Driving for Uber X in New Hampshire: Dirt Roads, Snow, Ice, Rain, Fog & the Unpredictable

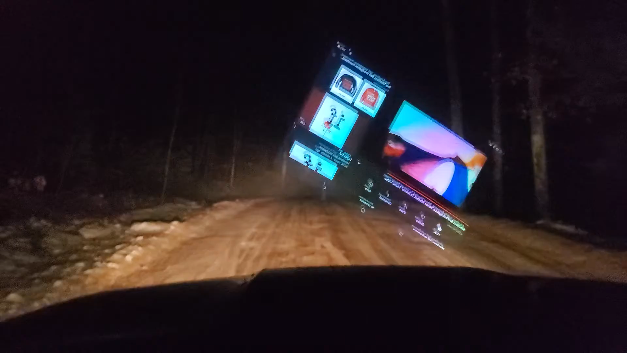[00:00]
All right, this is a follow-up video to my previous, you know what, I'll probably just splice these together. This is the kind of bullshit you gotta deal with around here.
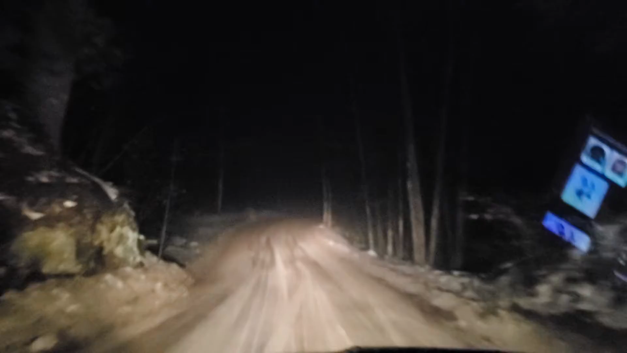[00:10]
So it's New Year's Eve, this last customer canceled on me. I don't even know, I probably got paid next to nothing, like $8 or something to come all the way out here, which after fuel is basically back to minimum wage. It's unbelievable, less than minimum wage. Whatever. I don't know. Anyway, here I am driving along. In the middle of nowhere. Legit in the middle of nowhere.
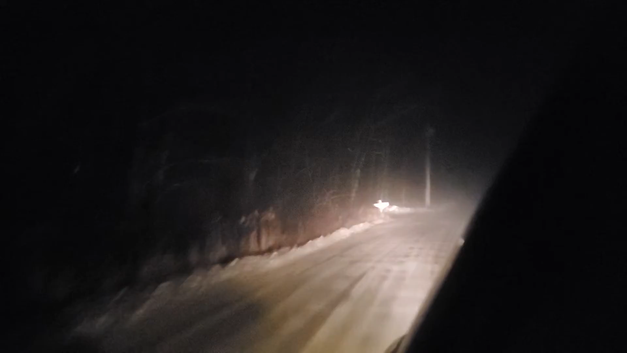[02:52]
Deal with a lot of, look at this, narrow bridge. That's exciting. Gonna deal with a lot of bullshit up here. Wow, they weren't kidding about a narrow bridge.
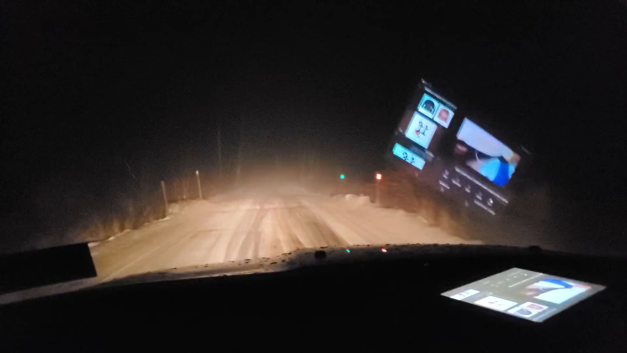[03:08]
God damn it. This is insane. How does this not qualify for some kind of hazard pay or something? This town's... Nottingham's like an armpit. I guess it's not. People like to live in the woods under roads. I respect that, actually. But from my personal perspective, it's annoying. Alright.